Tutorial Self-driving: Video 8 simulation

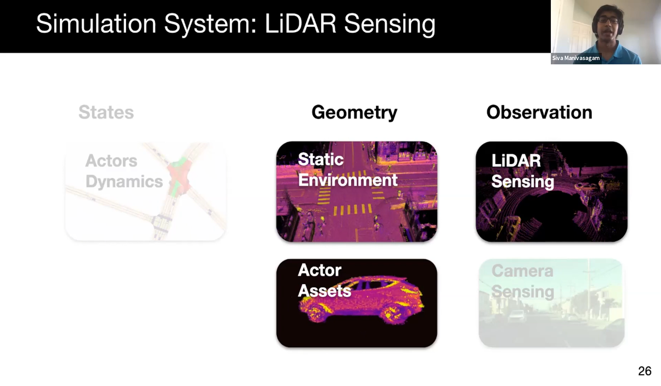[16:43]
For realistic geometry, the field typically splits the problem into two components. Background scenes, such as roads and buildings, and dynamic agents, such as vehicles or pedestrians. After building the geometry, we generate sensor observations. I'll now discuss the field of LiDAR simulation for self-driving. Here we show a LiDAR sensor on one of our vehicles.
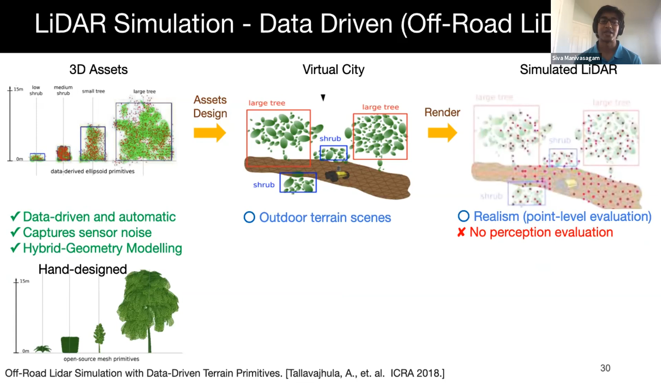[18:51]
We would like to do a similar approach for LiDAR simulation in the urban driving setting, and make sure that the simulated LiDAR has a small domain gap to the real LiDAR, with respect to the perception algorithms of the autonomy stack. This is what the AADS LiDAR simulation system does from the Baidu Apollo research group. They use a high-end LiDAR scanner to collect highly accurate background scenes, which then combine with a collection of CAD models and probabilistic scene generation to generate the final LiDAR sweeps. This approach is promising, but it is still constrained in scaling due to the set of CAD models available, and the use of an expensive scanner to create the virtual world.
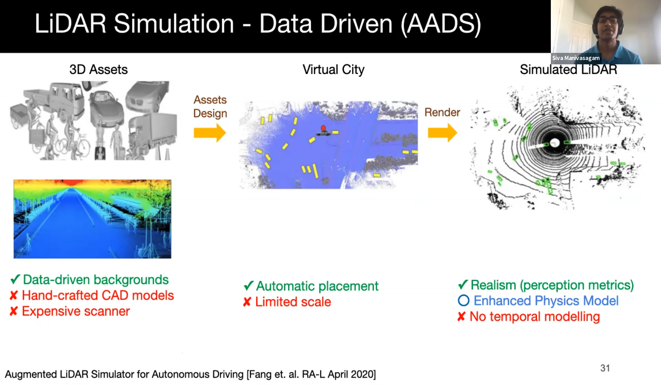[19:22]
It also does not fully model all the physical effects of LiDAR, such as the rolling shutter effect and the motion blur of actors. Recent work in this year's CVPR, LiDAR-SIM, builds on the past work by incorporating both graphics and data-driven approaches, along with machine learning. LiDAR-SIM builds its assets at scale using a fleet of self-driving cars with standard sensors, and then uses physics and machine learning to generate realistic LiDAR simulation. I'll now discuss in more details the different components of LiDAR-SIM.
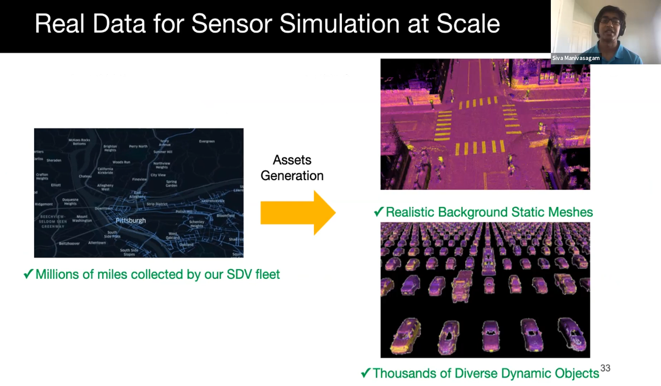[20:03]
LiDAR-SIM leverages millions of real-world miles collected by a fleet of self-driving cars to help build virtual worlds for autonomous vehicle testing. On the right, you can see a reconstructed background scene of an intersection and a collection of different dynamic objects created from LiDAR data. Here we show how LiDAR-SIM generates realistic backgrounds.
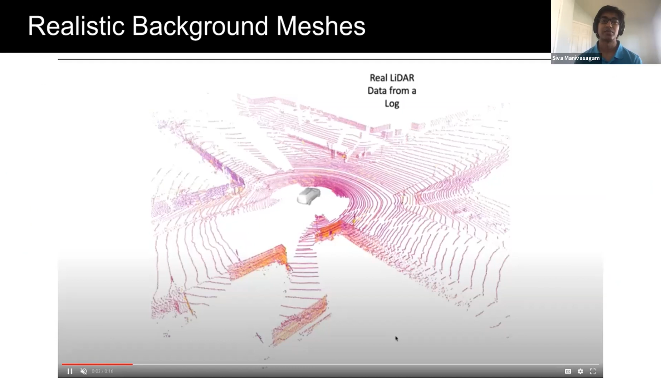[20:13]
We record real LiDAR data by driving in an area and removing moving objects.
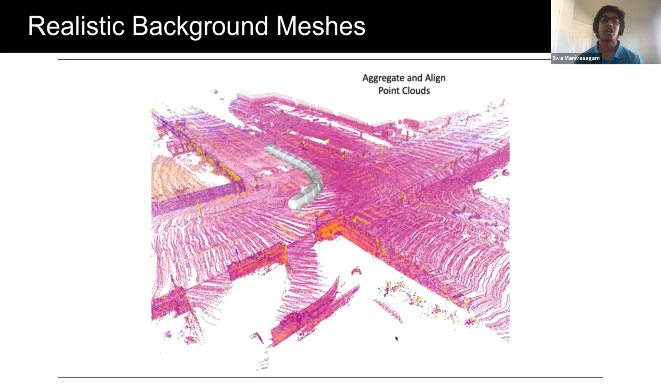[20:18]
We aggregate and align the LiDAR, combine across multiple trajectories, and then create a mesh circle representation.
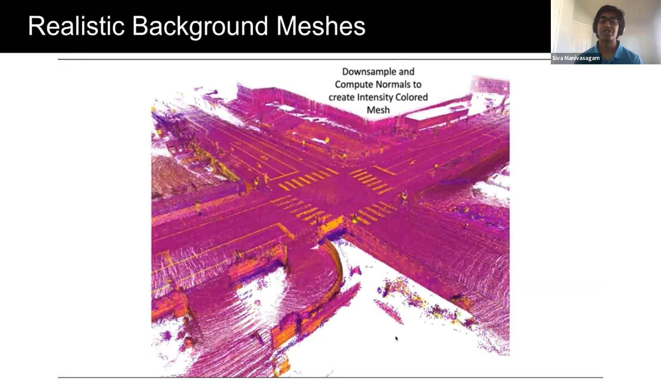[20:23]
A similar process is done to generate dynamic objects. We utilize a symmetric prior to get a complete shape of the vehicle.
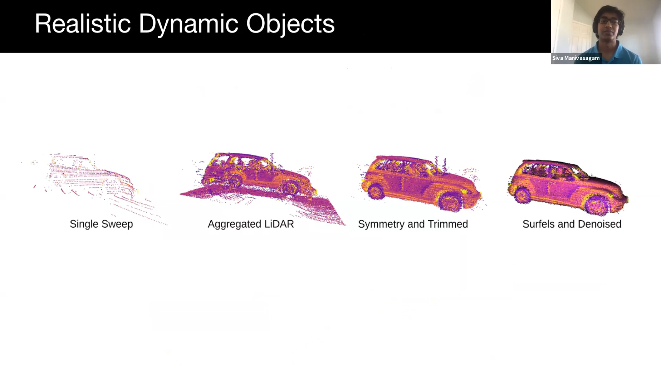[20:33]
Leveraging real data allows us to inject the diversity of objects seen in the real world into LiDAR-SIM.
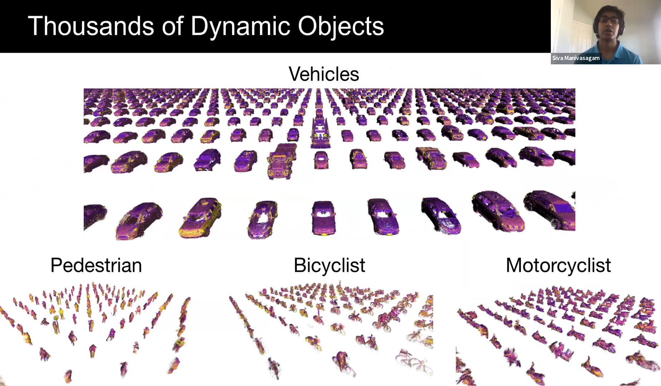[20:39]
From left to right, we can see the top of the car, flatbread trucks with construction cones, and trailers with extended cars. Making sure we can detect these rare objects as vehicles is important. And by leveraging real data, we can simulate more situations that are in the long tail. You often don't see this type of diversity from other 3D asset libraries or CAD model databases.
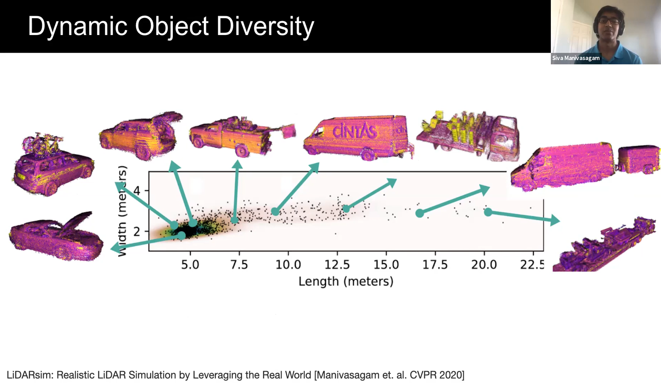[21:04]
Once we generate our assets, we can place them in a scene configuration, just like in a video game. We now have scalable and diverse scenes. We then perform realistic sensor simulation with physics and machine learning.
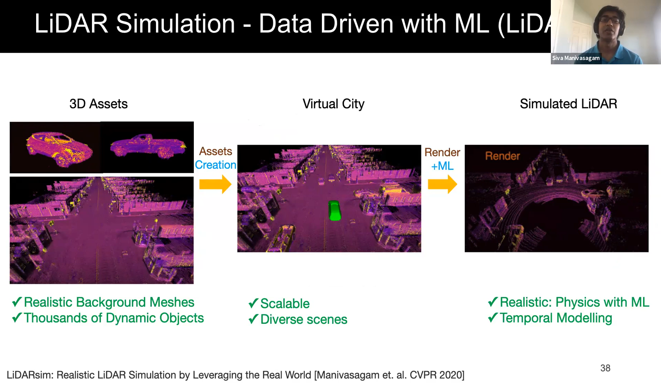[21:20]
LiDAR generates point clouds by shooting light into the scene and measuring the travel time to determine an object's distance. To mimic this physical process, we raycast our scene and generate a simulated point cloud. However, raycasting generates more returns than real LiDAR, since the returned light does not always meet the detection threshold. We call this phenomenon raydrop. Raydrop is complicated to simulate by physics alone, because we don't know the physical parameters of our real world.
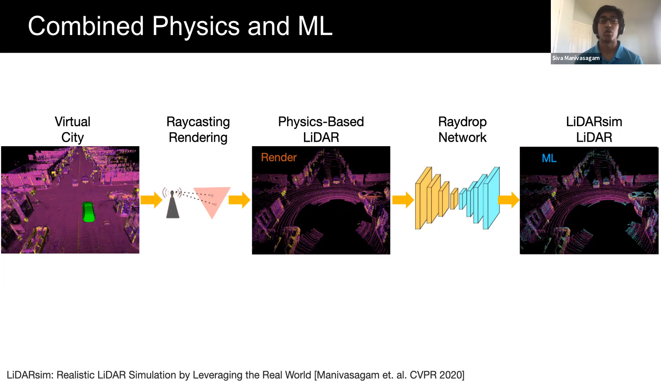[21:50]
Fortunately, using a raydrop network, we leverage real data and machine learning to bridge the SIM to real domain gap. We convert each slider sweep into a spherical image representation, encoding features related to raydrop, such as range values, incident angles, semantics, and past intensity values. We then feed these features into the network and predict how likely a ray will be dropped. The labels come from real LiDAR raydrop patterns.
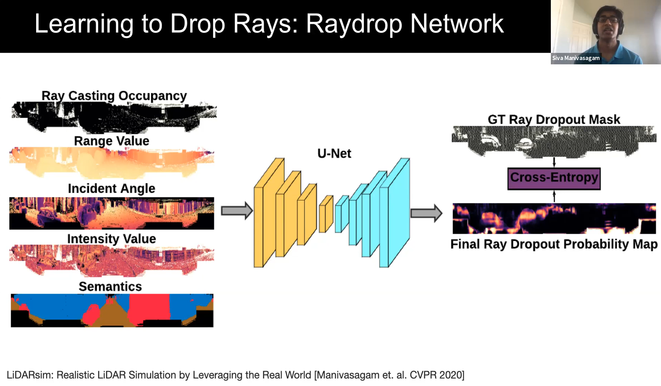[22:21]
We then sample the raydrop probability to generate the final point cloud. We now show some qualitative results. This side-by-side comparison shows LiDAR-SIM generating realistic point clouds with small domain gap for downstream perception tasks and autonomy testing. The green detection downing boxes are from a perception model trained on real data only.
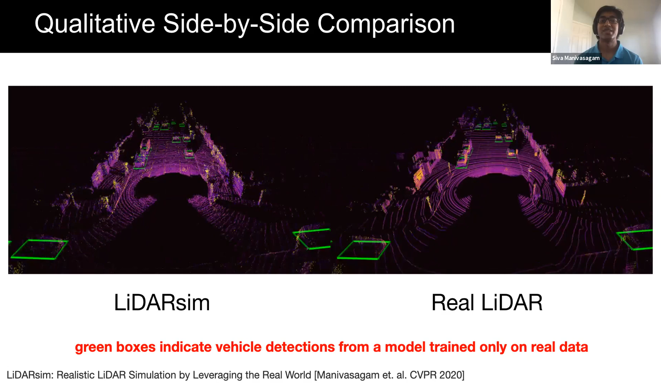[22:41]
We can see that the boxes appear and disappear in both simulated LiDAR and real LiDAR at around the same time. We now compare LiDAR-SIM against CARLA, a state-of-the-art graphics-based sensor simulator, on the task of semantic segmentation.